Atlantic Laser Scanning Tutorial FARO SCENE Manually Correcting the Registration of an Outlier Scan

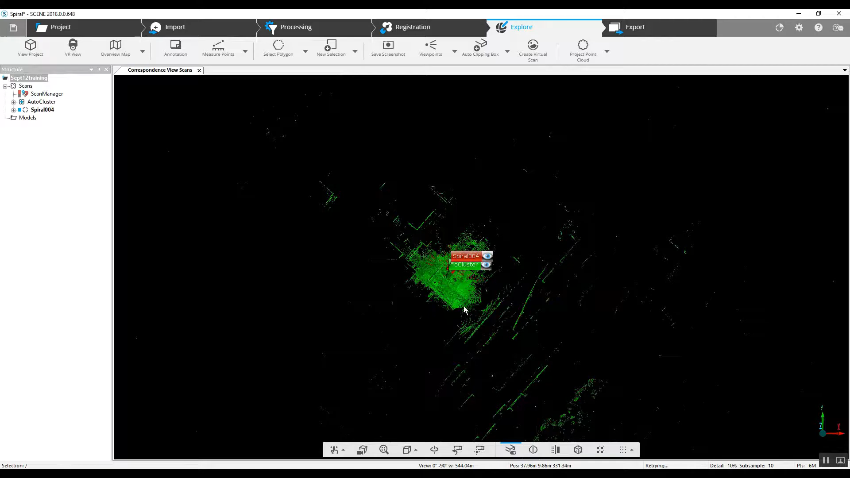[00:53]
that the scan is located somewhere in here it may or may not be correct we have tried to go ahead and do an update
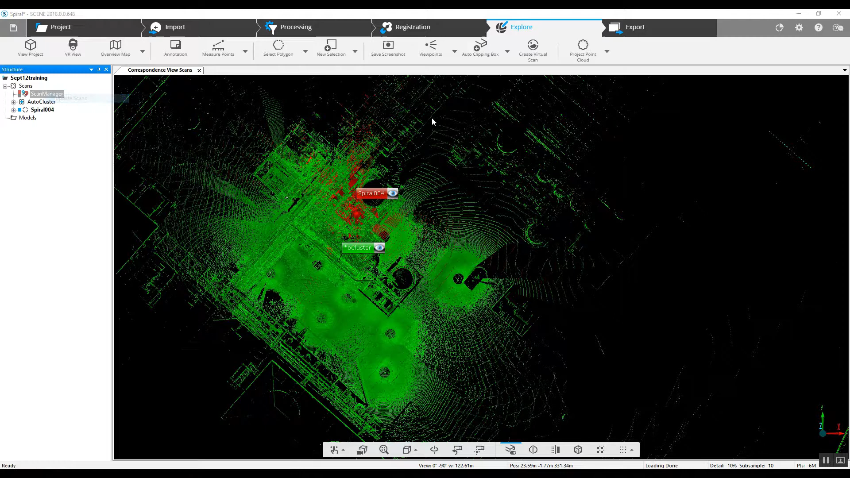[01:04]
scans with top view and that has not worked so we're going to go in and jump to the registration tab at the top
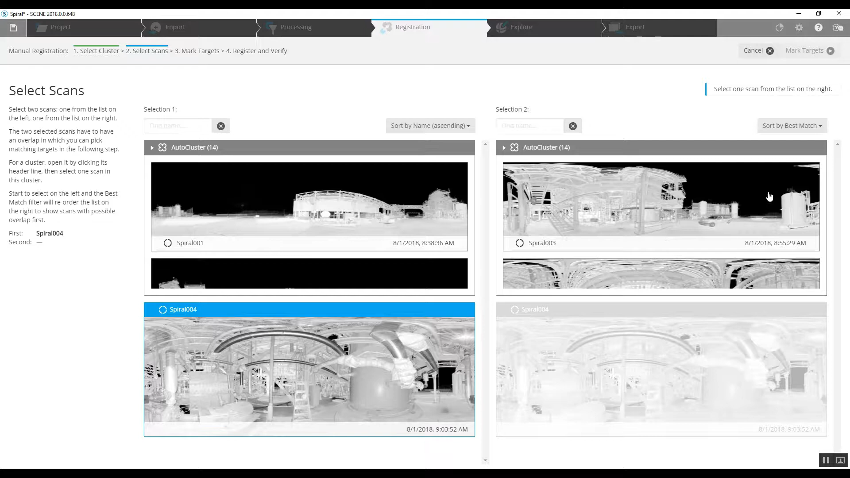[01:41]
over here we've got a cluster and this cluster has got a tremendous number of scans in it so we want to make sure that we're grabbing a scan that's near to it we don't want to grab you know scan 14 or 13 so we can see here as we scroll down we have options for all these different scans so in this case we'll go ahead and get scan right next we'll go with scan number three since over here this is scan number four
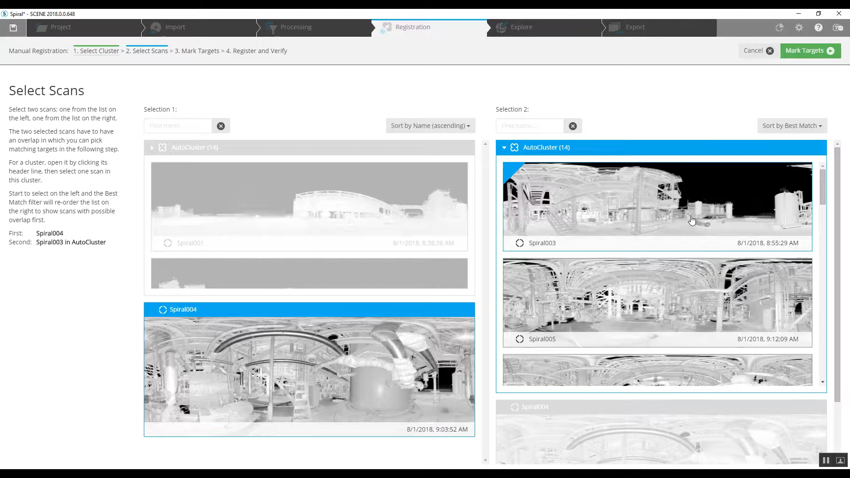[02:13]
and we hope that these two will be close to each other so we can find some some matches of some geography up to the right hand corner mark targets as we open this you're
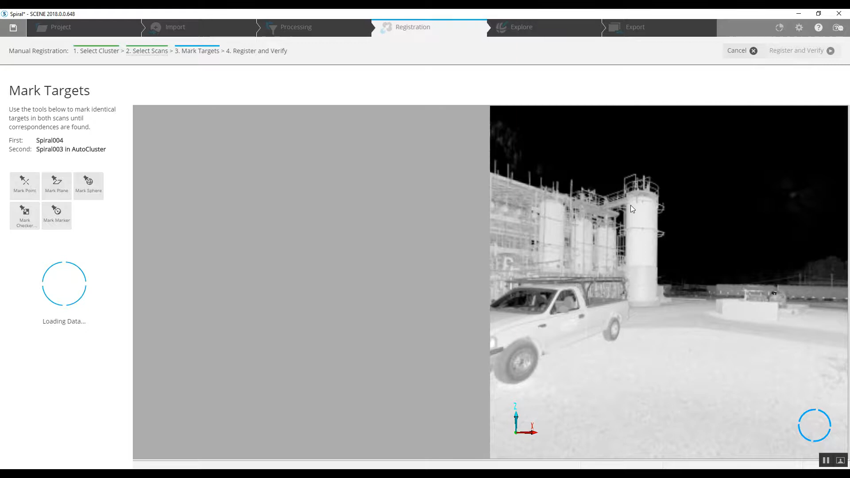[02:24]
going to see the two scans in the same screen and as we look at each of these scans what we're doing is we're trying to find something that's common in both views so while we take a look keep spinning each skin around
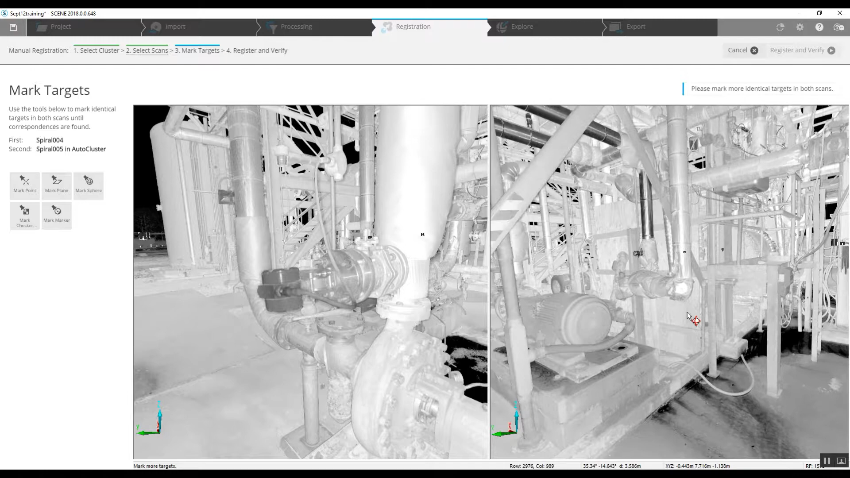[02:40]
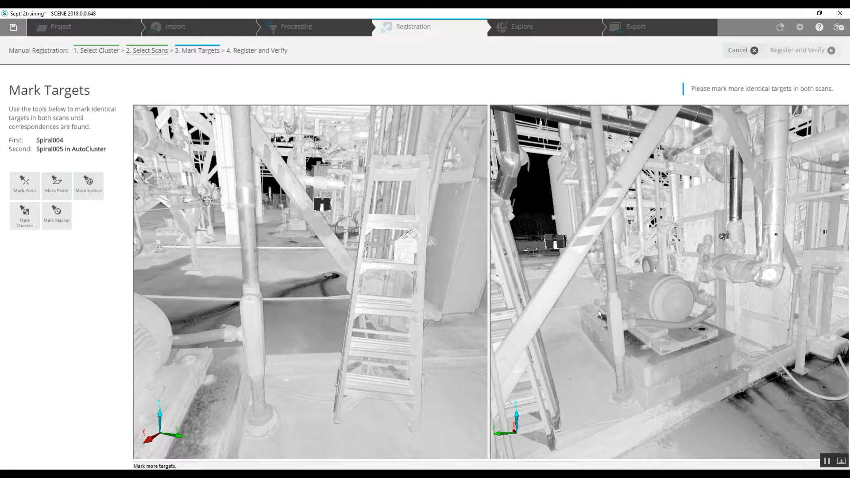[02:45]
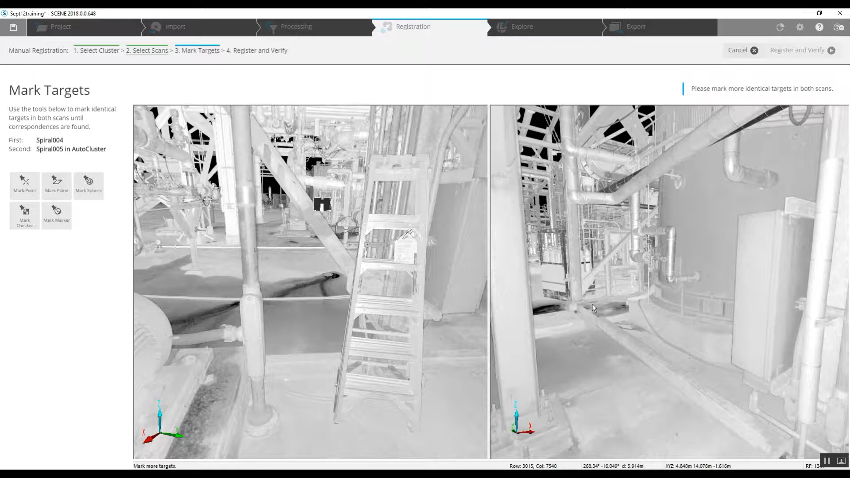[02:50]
it may or may not be scan number three that gives us what we're looking for now as we can see here we've got a ladder and then in this scan we've got a ladder as well this could be the angle we're looking for we've got an electrical box an electrical box tank to the side looks as though this is exactly
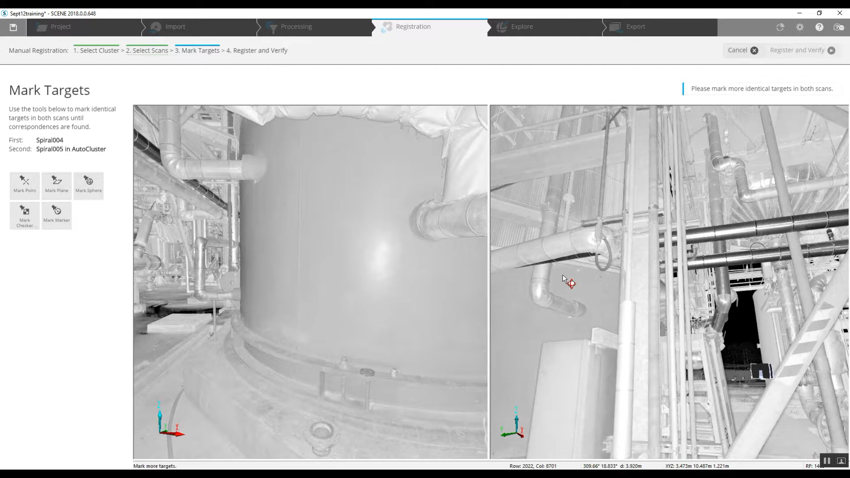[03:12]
what we're trying to find here so what we're going to do is we're going to go off of where that ladder is and we can choose this
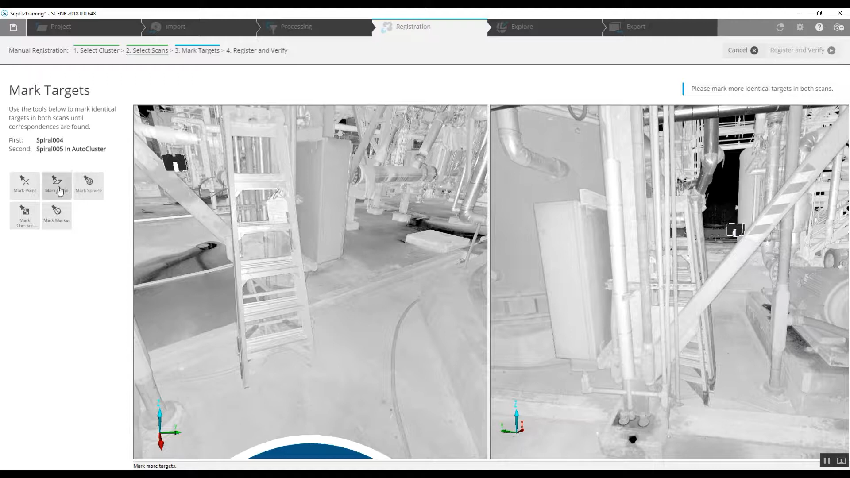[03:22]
plane next to it here as
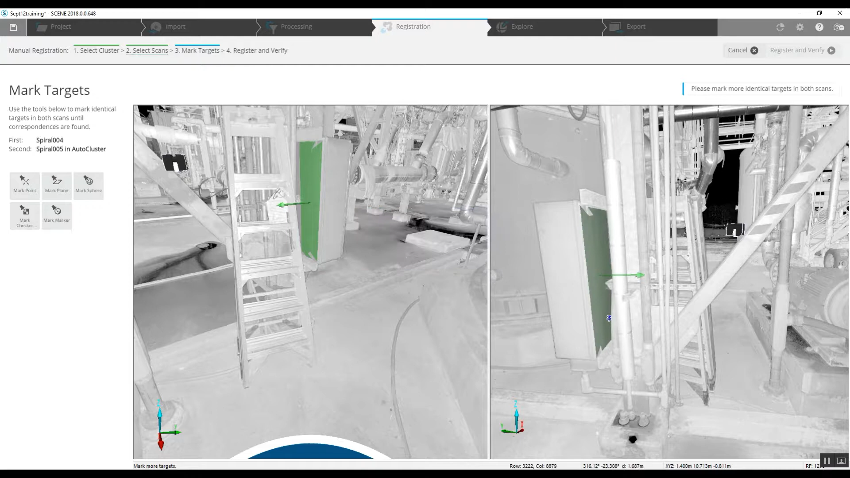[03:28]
we continue to add planes they will then correlate to each other so
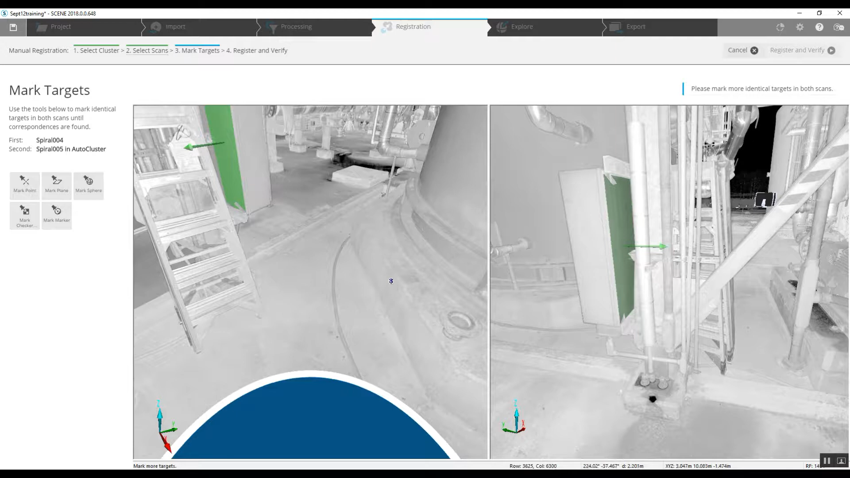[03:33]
we've got a plane down here you can see the edge of it here to the right
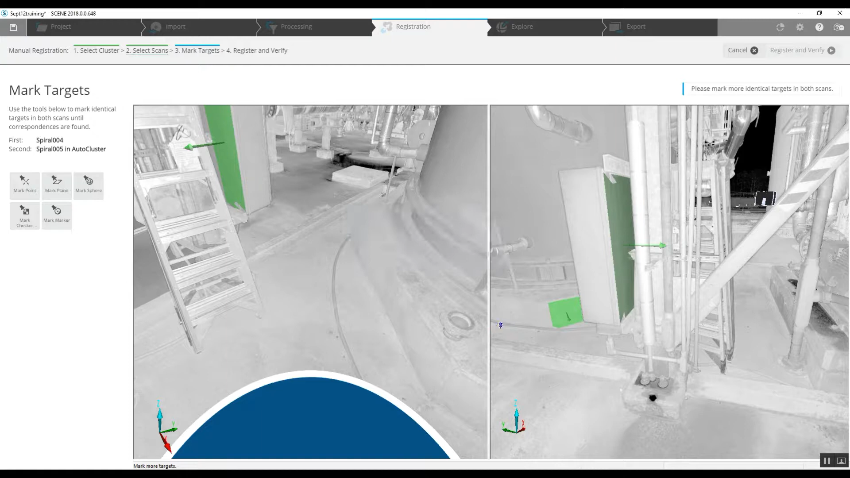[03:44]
get it to grab there we go there's also a plane down here underneath this motor we can take us we can see it here actually pick two planes off of that
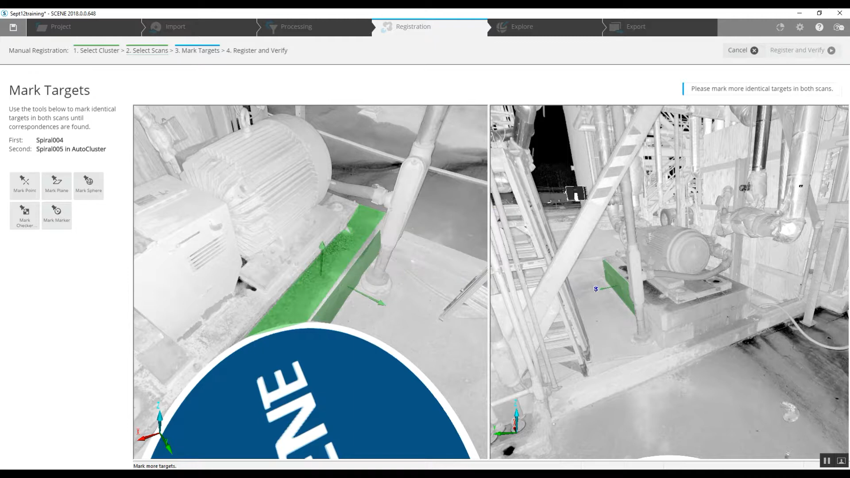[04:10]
we'll grab the top of it as well there once we've got enough planes you can see where it will
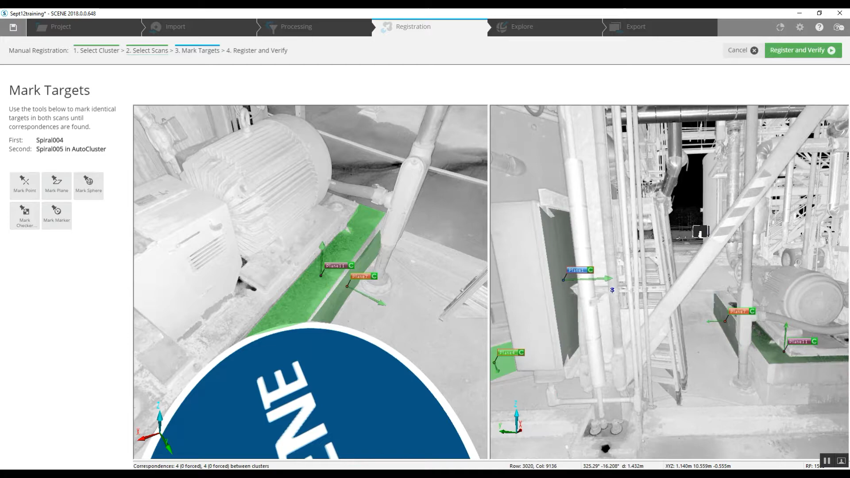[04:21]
automatically identify them and maybe just a few more and we should be we should be good to go we'll grab the top of this corner here correlate that over there looks as though we've got a slab over here that's going to be a nice place